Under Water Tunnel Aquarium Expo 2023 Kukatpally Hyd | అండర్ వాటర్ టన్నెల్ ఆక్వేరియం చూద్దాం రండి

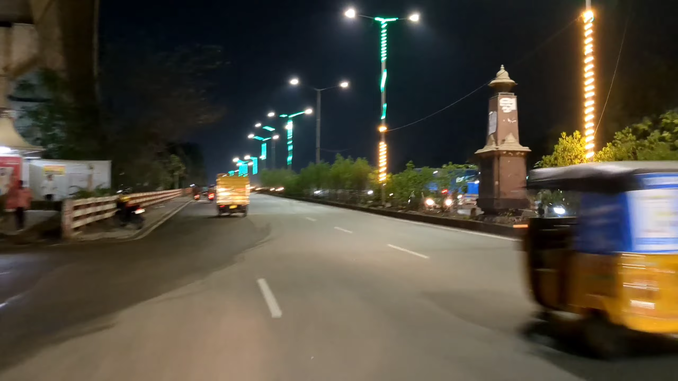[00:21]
ఇప్పుడు మనం అండర్ వాటర్ ఫిష్ అక్వేరియం ఎక్స్పో కుక్కట్పల్లిలో కొత్తగా పడ్డది అక్కడికి వెళ్తున్నాము.
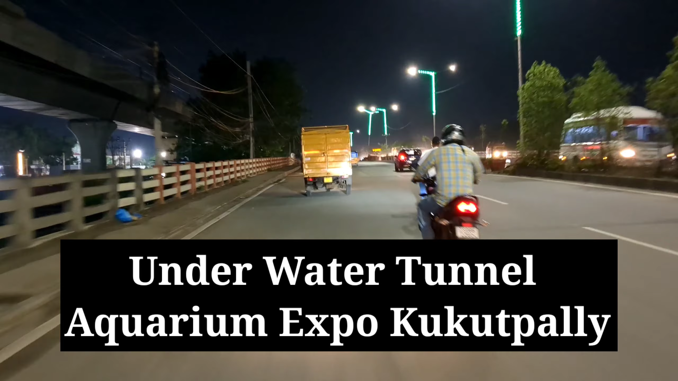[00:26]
సో మనం ఇప్పుడు మూసాపేట్ ఫ్లైఓవర్ మీద ఉన్నాము.
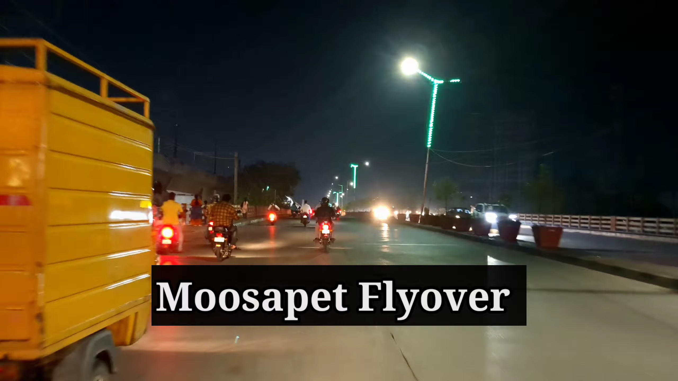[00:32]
మూసాపేట్ ఫ్లైఓవర్ దాటుకొని కొద్దిగా ముందుకు వెళ్ళగానే వై జంక్షన్ వస్తుంది.
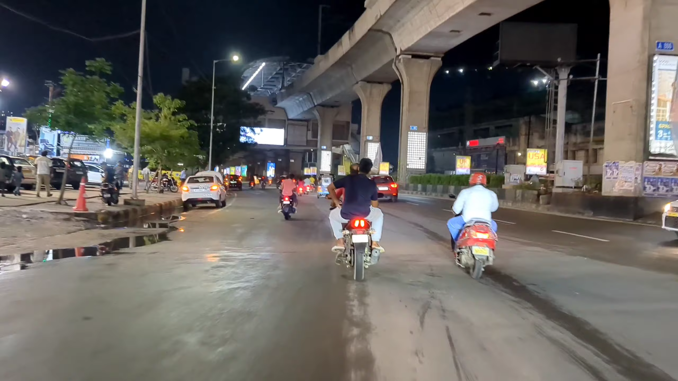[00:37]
సో వై జంక్షన్ దాటగానే మీకు బాలనగర్ మెట్రో స్టేషన్ దాటంగానే, సో ఇదే బాలనగర్ మెట్రో స్టేషన్.
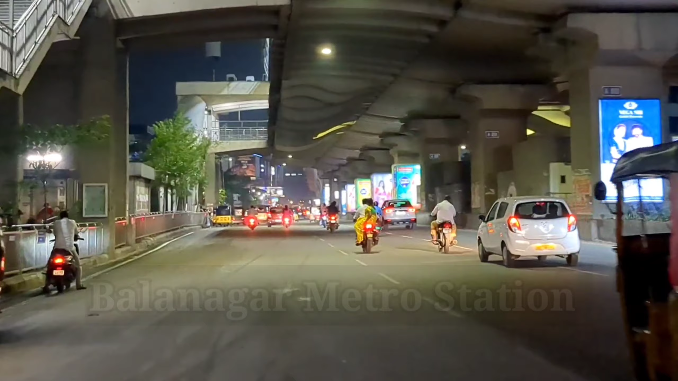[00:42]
ఈ బాలనగర్ మెట్రో స్టేషన్ దాటంగానే మీకు కొద్ది ముందుగా మీకు రైట్ సైడ్లో కనపడుతుంది మెట్రో పక్కకే అండర్ వాటర్ టనల్ అక్వేరియం ఎగ్జిబిషన్ కుక్కట్పల్లిలో. చాలా అద్భుతంగా ఉంది.